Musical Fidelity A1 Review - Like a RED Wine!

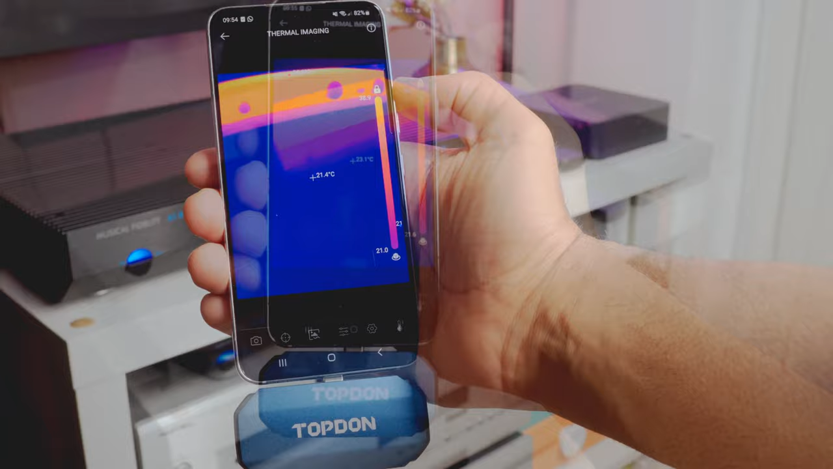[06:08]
It's a class A amplifier that means it's run hot but how much hot? I measured the surface temperature with my
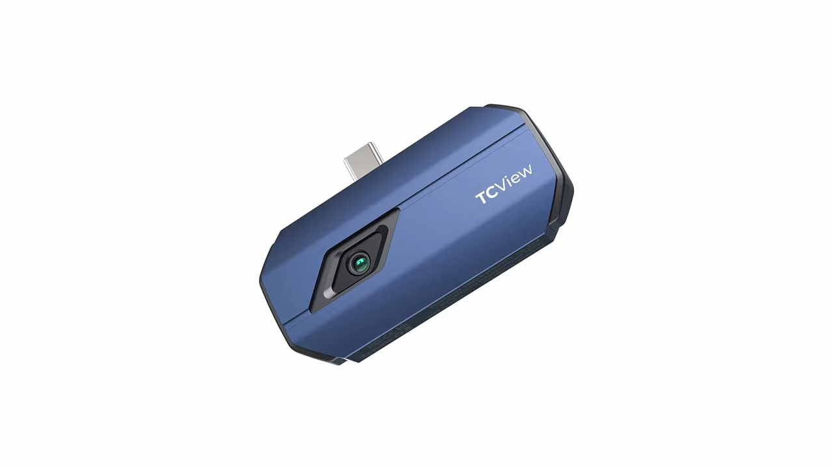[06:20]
infrared camera that I had to purchase for this interview and are pretty expensive. I was reaching something around 40 degrees after 10 minutes,
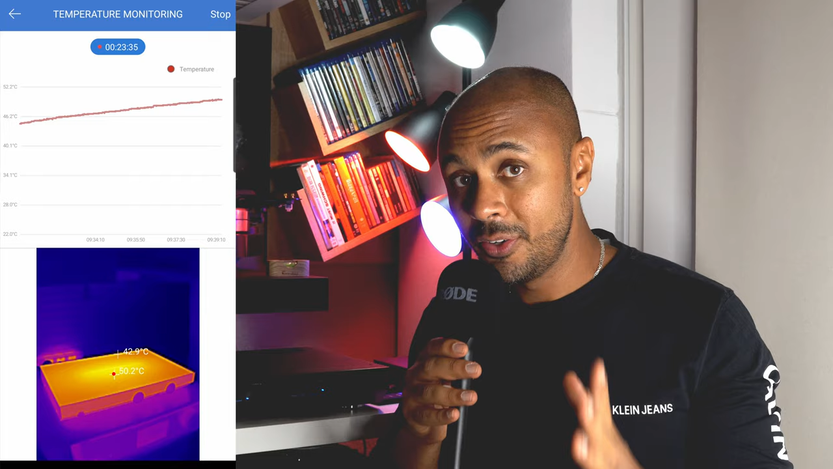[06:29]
53 degrees after 30 minutes and a final temperature between 65 and 68 degrees on the surface after one hour.
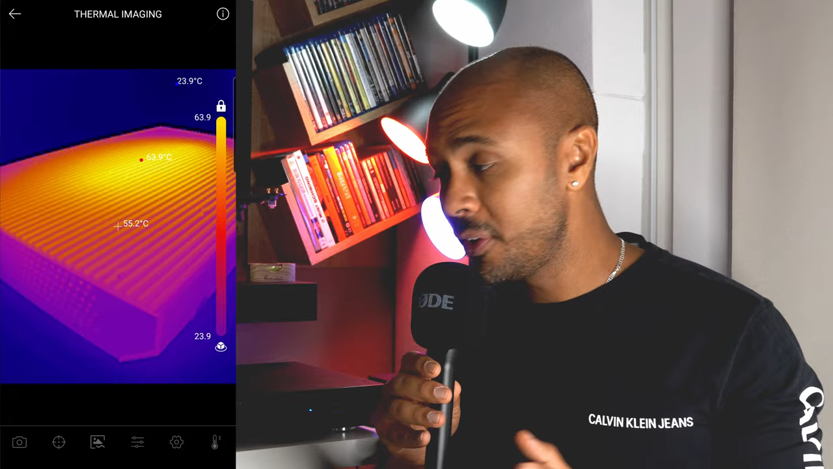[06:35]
So it gets pretty uncomfortable by letting my hand on it.
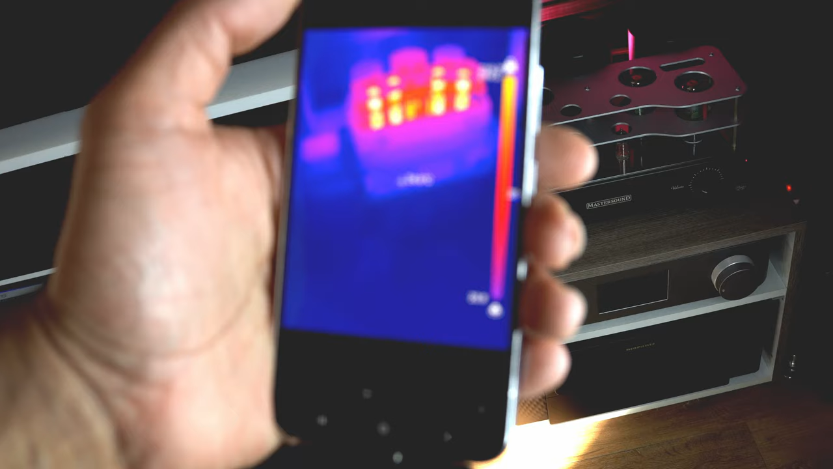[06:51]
Duevventi that was reaching 220 degrees.
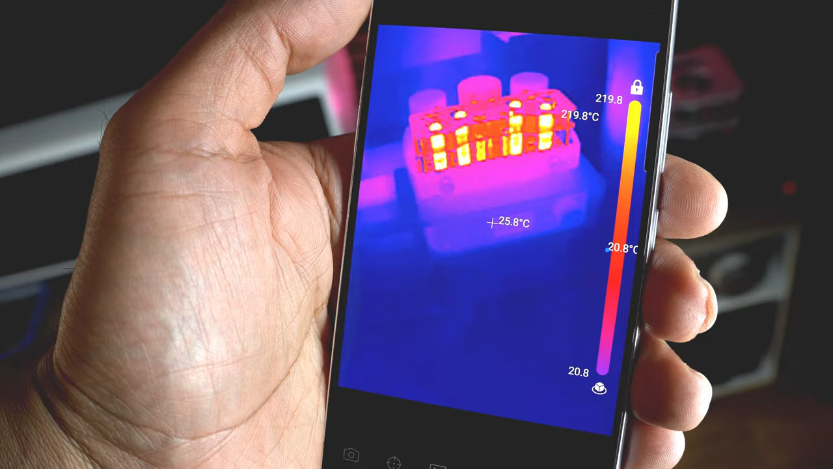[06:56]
On screen: spot 25.8°C, max 219.8°C
And it's really strange because duevventi that in Italian meaning yeah 220 and was reaching 220 degrees.
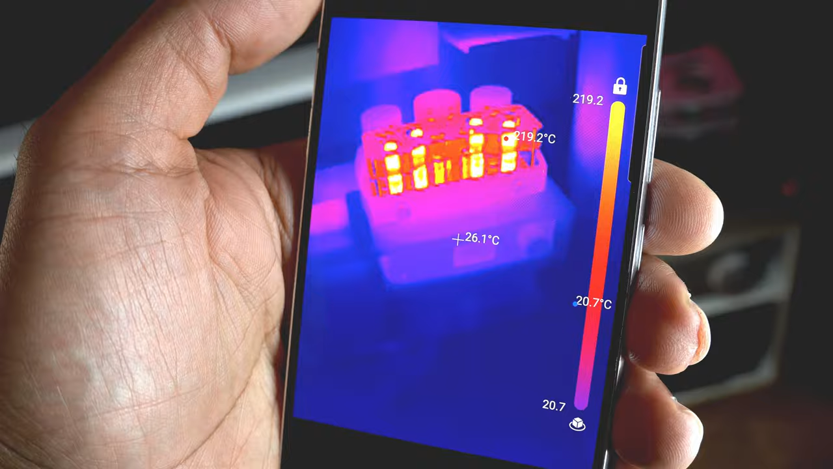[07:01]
On screen: spot 26.1°C, max 219.2°C
Yeah, found something strange. And really the master sound can change the temperature of your room.